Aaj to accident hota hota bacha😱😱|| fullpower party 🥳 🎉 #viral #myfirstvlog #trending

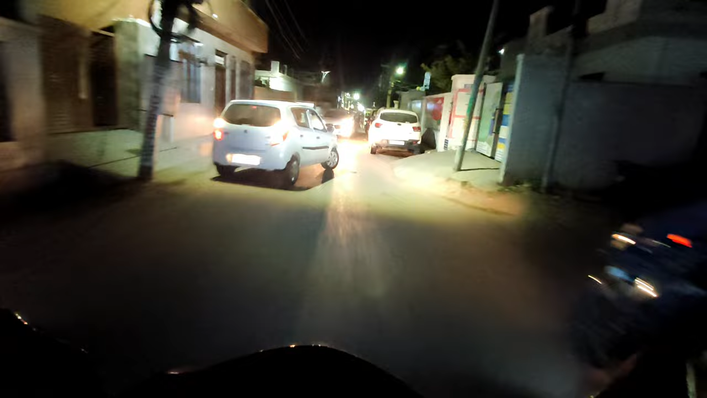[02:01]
ओ डॉगी भैया क्या करते हो, सड़क देख के पार करो भाई, सड़क देख के पार करो, एक्सीडेंट हो जाएगा, पहले जाओगे नीचे, पहले जाओगे वे फालतू में। और क्या, अभी मिला भी नहीं होगा जो चाहिए आपको।
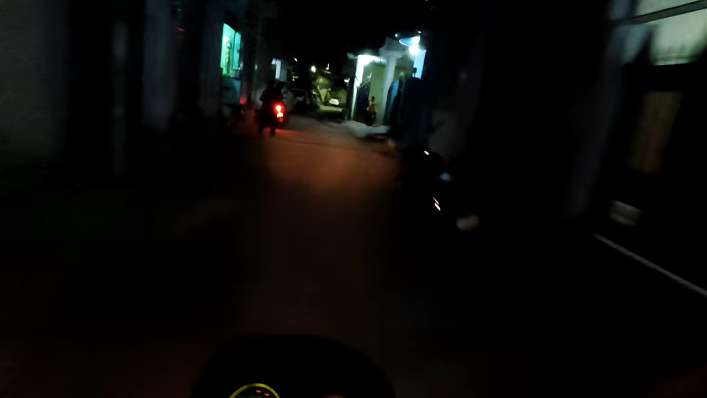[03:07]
अब इसको क्या हो गया, एक्सी वाले को जो गया अभी भाई वो पागल हो गया।
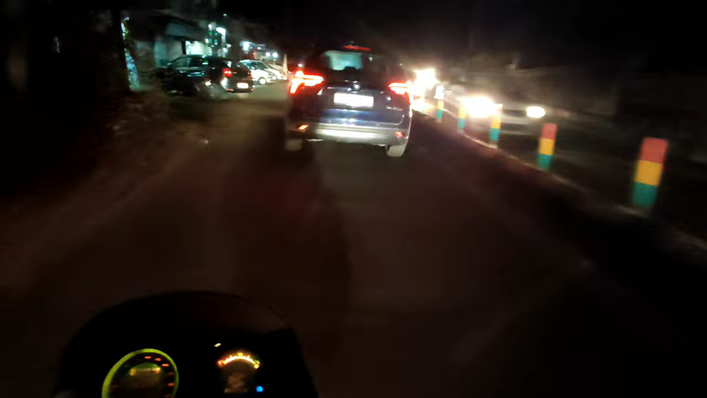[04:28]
इसको क्या हो गया, जा जा जा जा जा जा जा नहीं जा रहा भाई, ब्रेक मार दी इसने, वाह तो गाइस भाई डर गया,